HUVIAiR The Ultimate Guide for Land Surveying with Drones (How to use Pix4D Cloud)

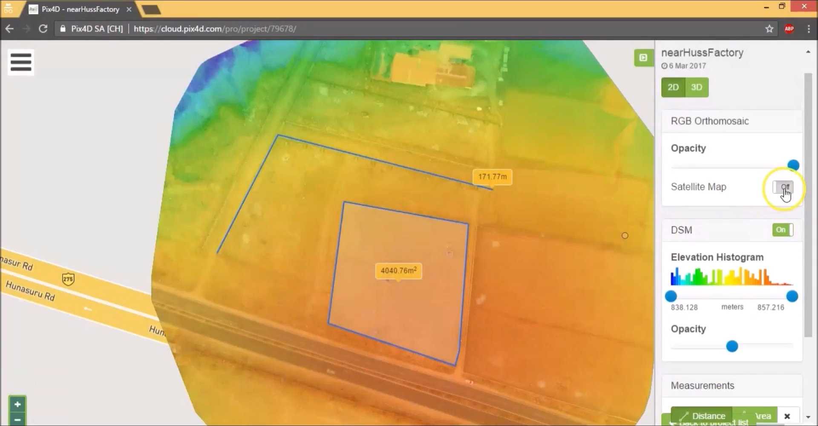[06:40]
You can reduce the opacity of the orthomosaic to look at the DSM completely.